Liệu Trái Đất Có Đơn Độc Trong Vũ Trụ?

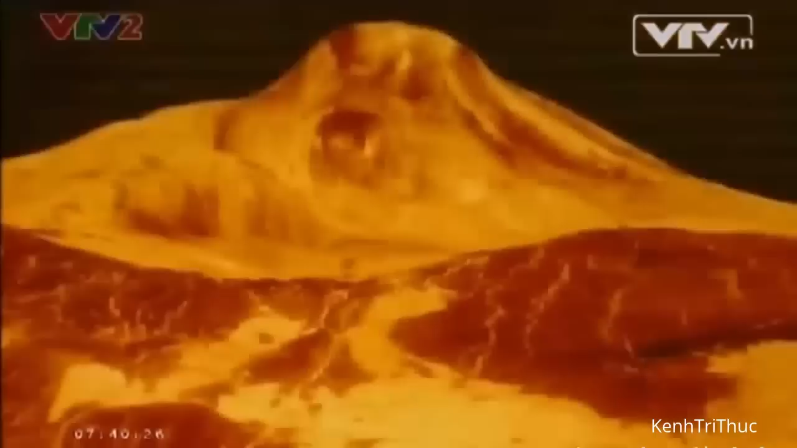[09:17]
Không giống như sao thủy, trên sao kim vẫn có những ngọn núi lửa đang hoạt động và có thể làm nguồn cung thức ăn cho những dạng sự sống đơn giản.